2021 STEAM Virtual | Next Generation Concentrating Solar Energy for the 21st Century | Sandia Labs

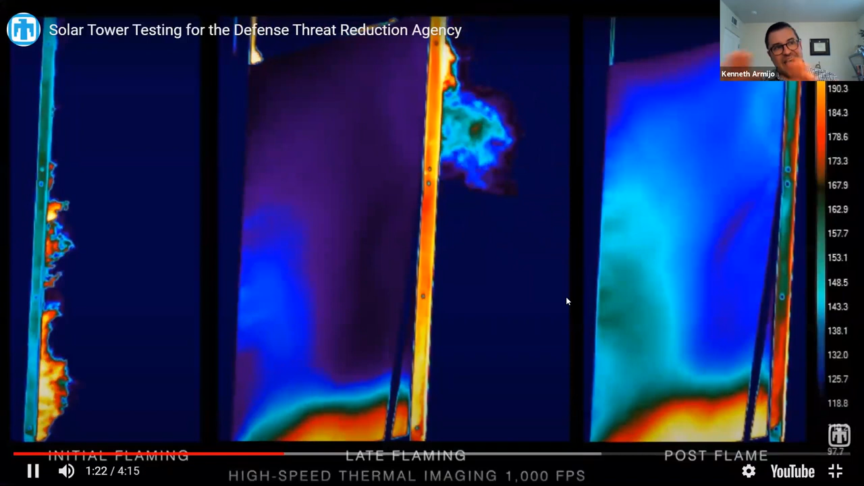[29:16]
And you use infrared imaging to also see how the dynamic nature of heat can pass through these materials.